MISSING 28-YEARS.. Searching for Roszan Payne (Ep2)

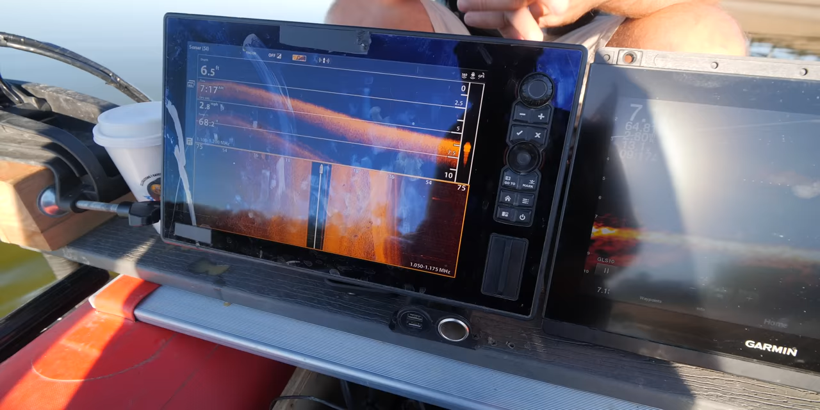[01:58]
I actually had to pop up and like, am I seriously at the wall already?
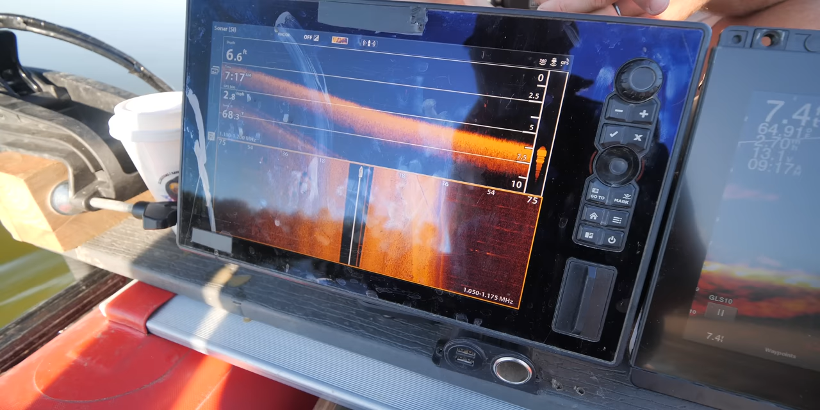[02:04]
And that's just what happened to her is her car might have just hit the wall and then floated out a few feet and then just dropped.
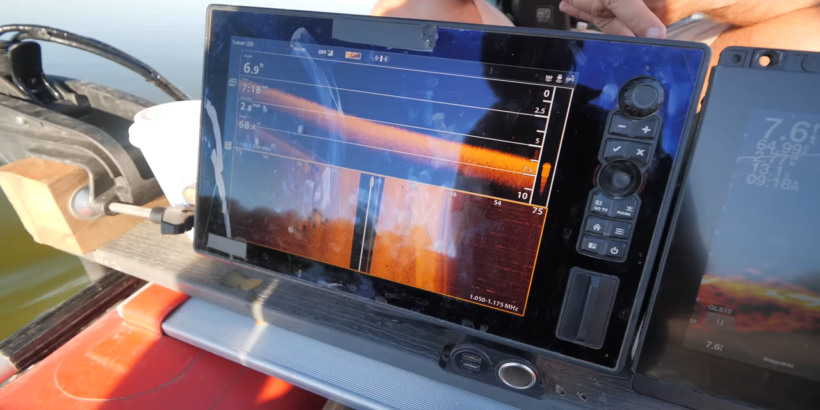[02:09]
Yeah, it went down that causeway wall. And we're at seven feet now, so now we're at a place to where we can start hiding the car here. And so you can see like there's a tire at the bottom of the causeway.
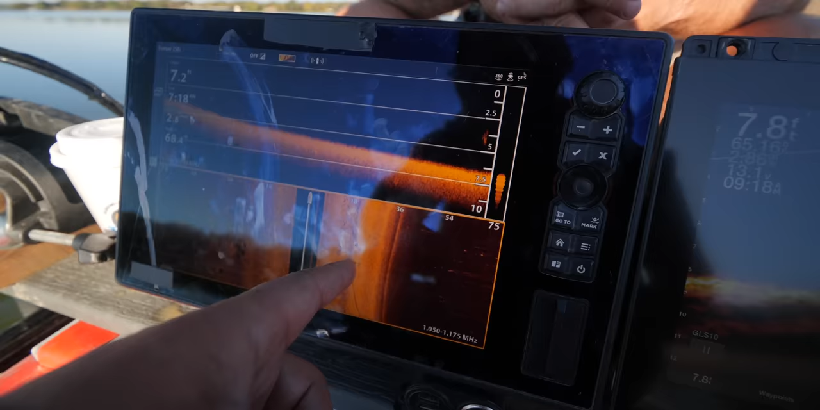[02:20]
Here's the causeway concrete underwater is what we're looking at right here. So here's the top of the water.
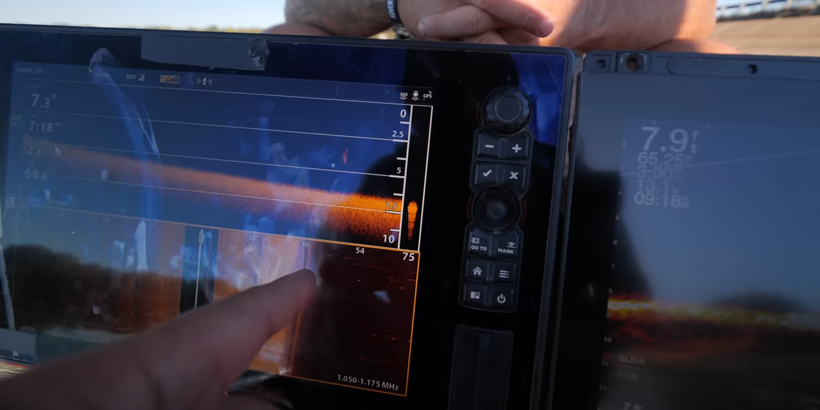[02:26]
And you remember exactly what Carey's car looked like, right?
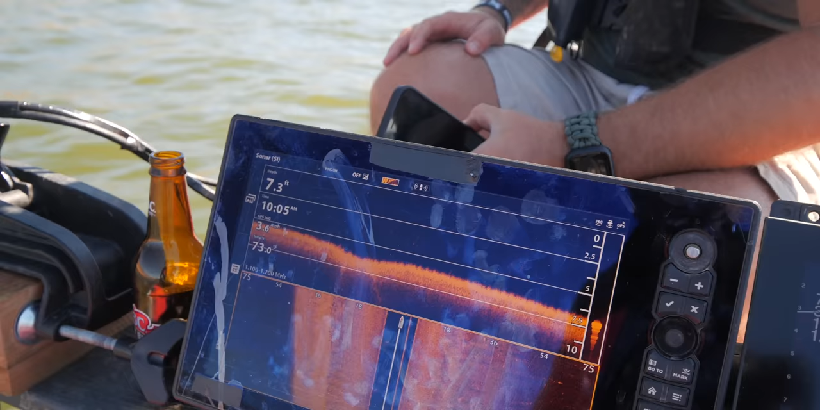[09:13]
On screen: depth 7.3 ft
So we're really right at the depth that as long as it start, keeps getting deeper, this is a potential spot for us.
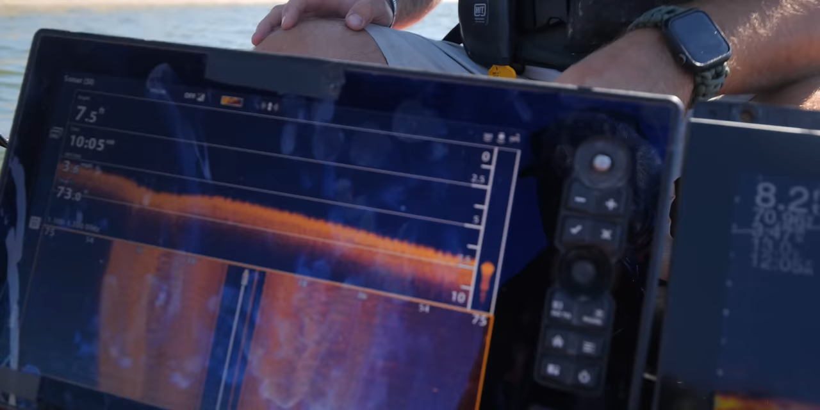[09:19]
If they get shallower in the five foot range and it's not going to be deep enough for us.
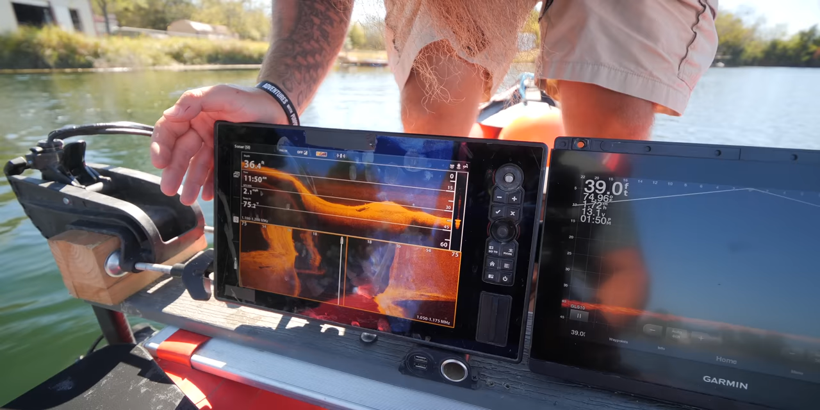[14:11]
So I'll come back over it. It's gonna be dumped off this land here. Okay. I'm gonna put it on my left further. Okay. Right here. Okay.
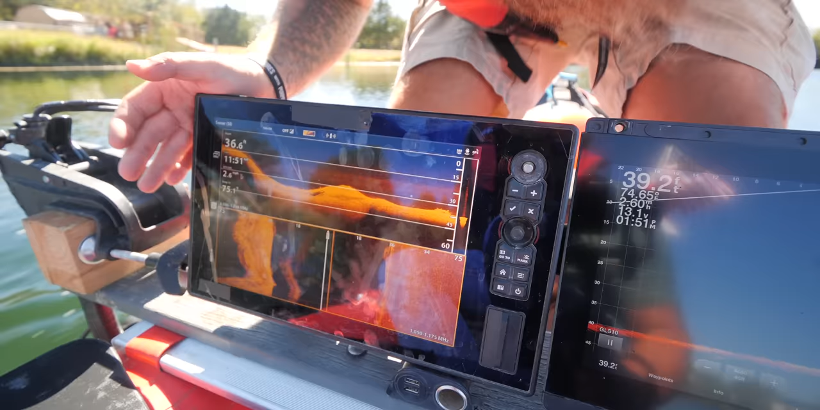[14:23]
Yeah. We got a vehicle right there. Much older. Deteriorated.
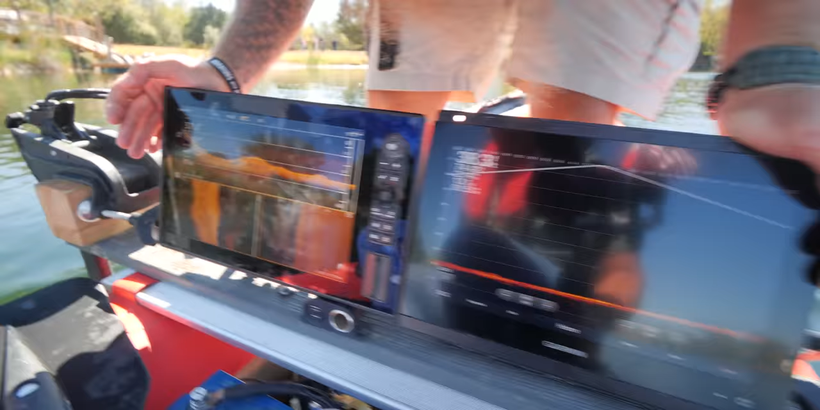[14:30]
Let's go put life scope ice on it.
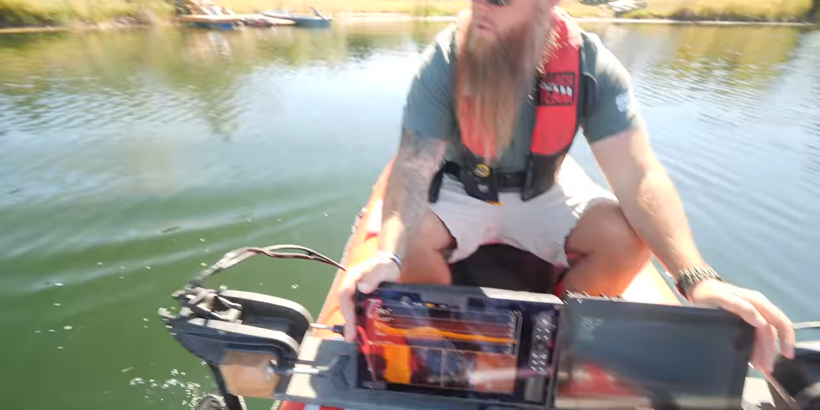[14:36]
Finally, we're finding the vehicles. Oh, I know. Right? Okay. Amazing.
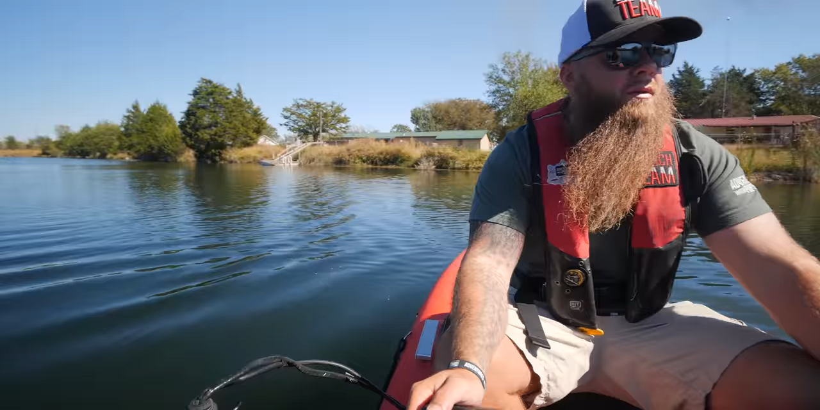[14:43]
So let's kind of eyeball where this one is. at. Creep up on it here.
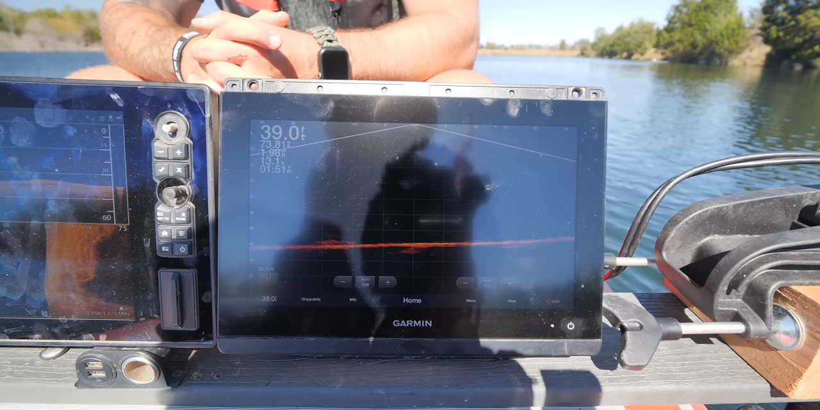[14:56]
I think it's right about there. Right now we should be coming up on it.
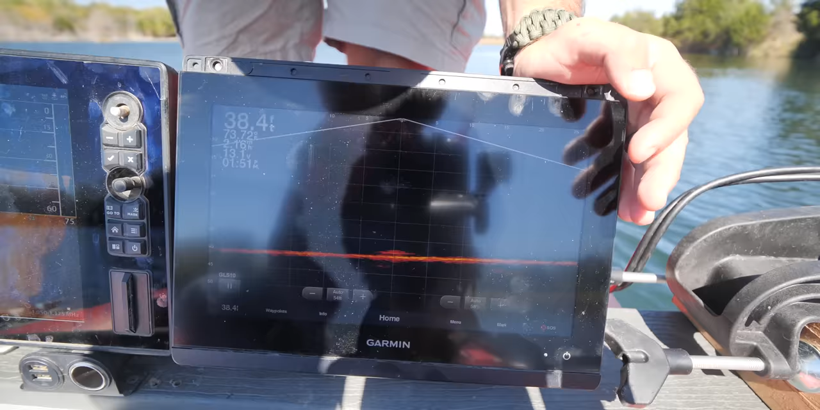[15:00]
Right here. Definitely looks like an older vehicle to me. He's off to the right a little bit more. Let me see if I can put us right over up in life scope for you.
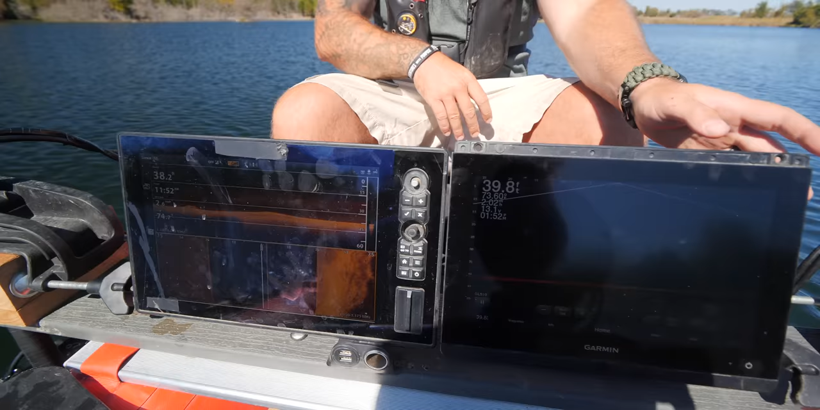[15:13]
So let's move this cylinder a little bit here.
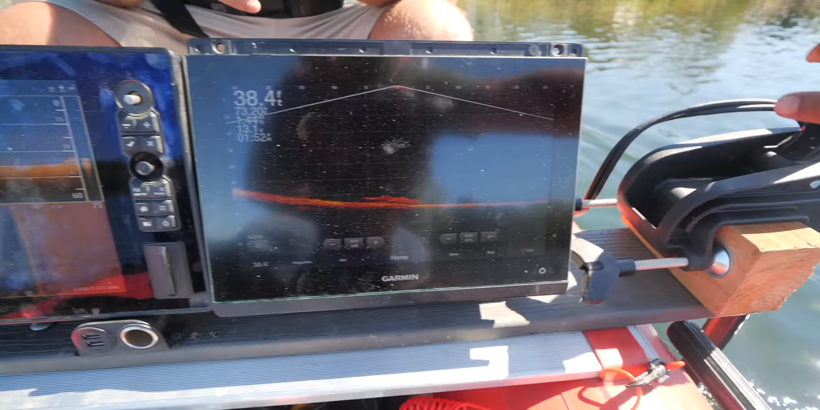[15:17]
Oh yeah. We got a vehicle there.
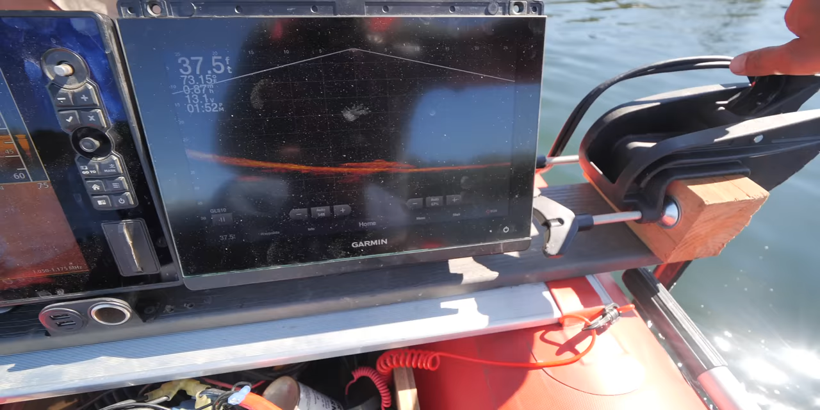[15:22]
Pretty sure. Yeah. Yeah.
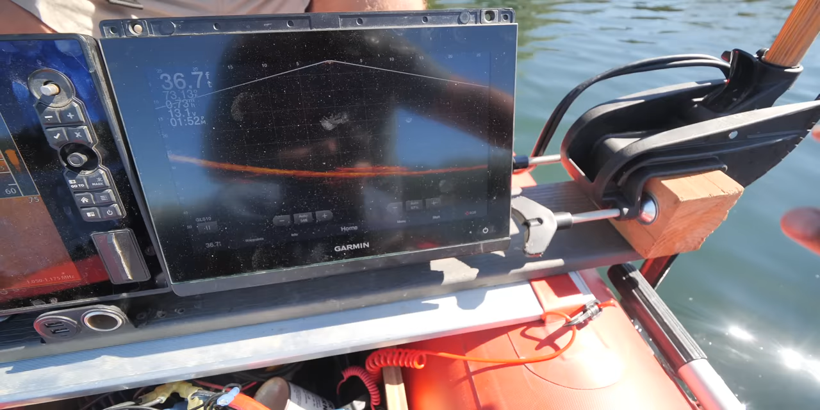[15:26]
All right. Throw a magnet on it. Make sure.
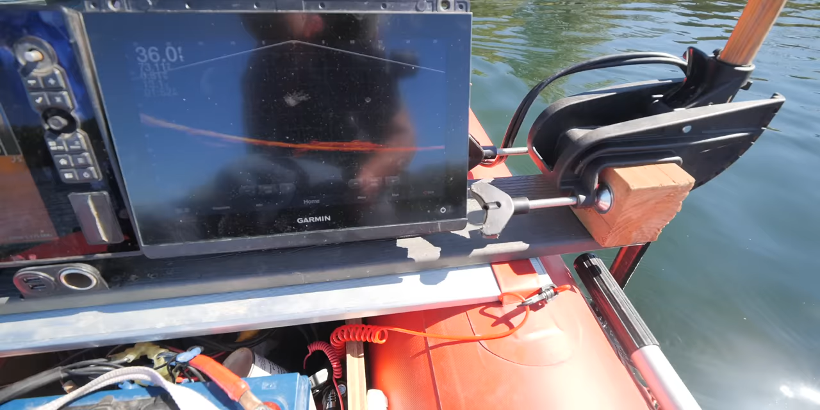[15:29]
Let's just go ahead and mark it. Because we can always. We're gonna dive these. Right? That's the vehicle.
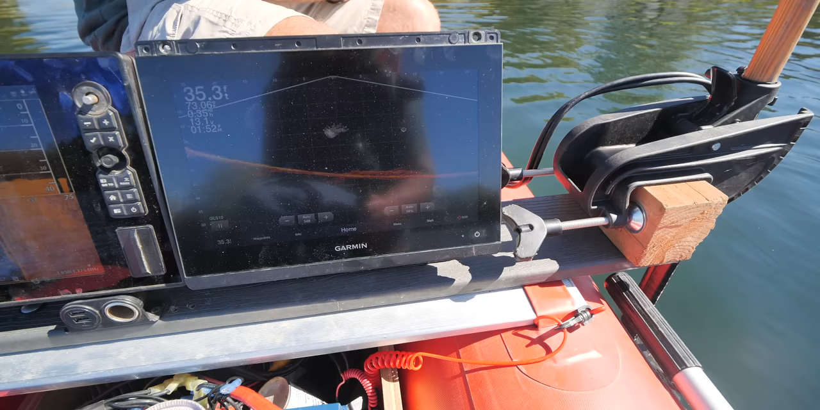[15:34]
Oh yeah. It's upside down.
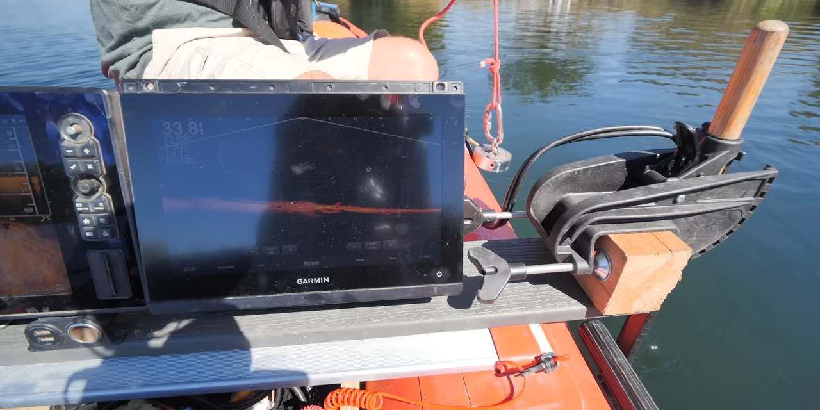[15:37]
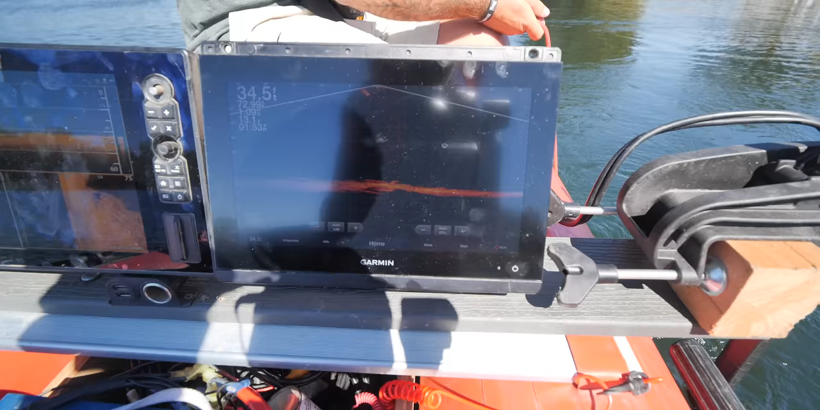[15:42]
Yeah. Oh yeah. You're dropping right on. Right. Right. There.